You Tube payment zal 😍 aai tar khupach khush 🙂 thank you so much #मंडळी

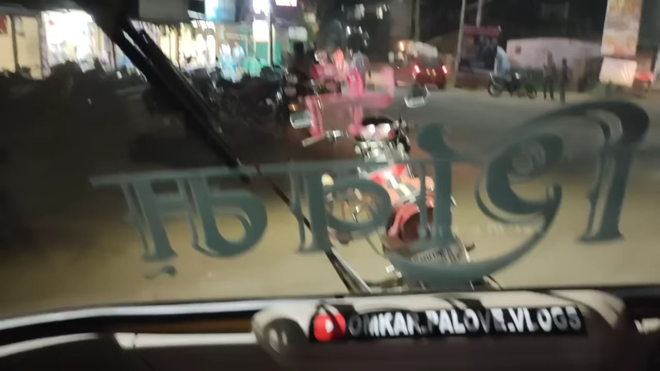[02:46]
मंडळी कुडामध्ये आमची सगळी कामं झालेली असत, आणि रिक्षा आता इकडे कुडा आंबेडकर नगरमध्ये थांबलेली आहे.